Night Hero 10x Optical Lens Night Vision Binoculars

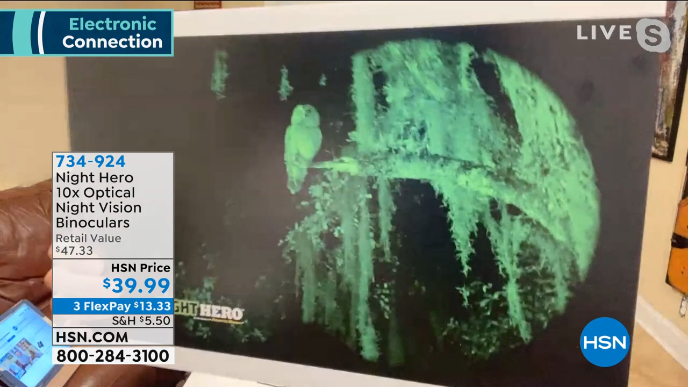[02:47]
about bird watching oh yeah look at that things going bump at the night how about this hey who's over rattling around by my garbage can